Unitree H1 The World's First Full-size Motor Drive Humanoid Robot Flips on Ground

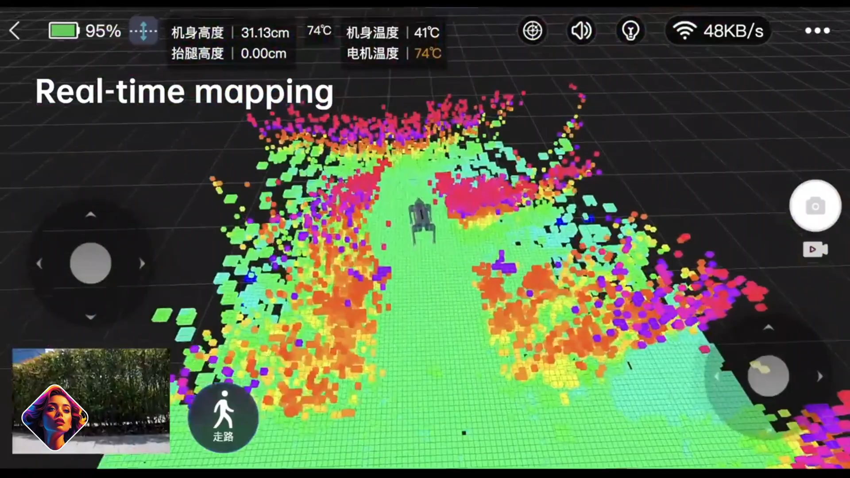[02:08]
Unitree Go-2 possesses the ability to autonomously map and navigate its surroundings.